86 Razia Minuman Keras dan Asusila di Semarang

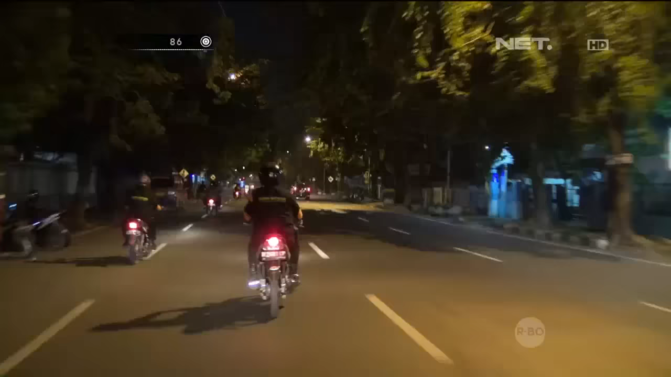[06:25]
Razia kami lanjutkan ke sebuah warung di pinggir jalan besar. Kami akan cek ke sana.